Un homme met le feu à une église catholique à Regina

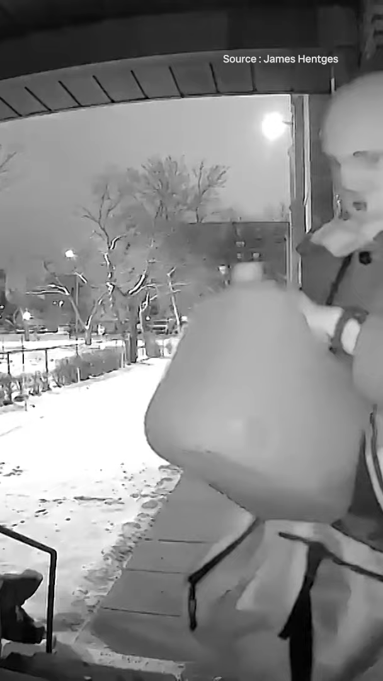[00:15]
Il est en train de mettre le feu à la plus ancienne église catholique de Regina et ça s'est passé à l'église Blessed Sacrament vendredi dernier vers 3h30 du matin.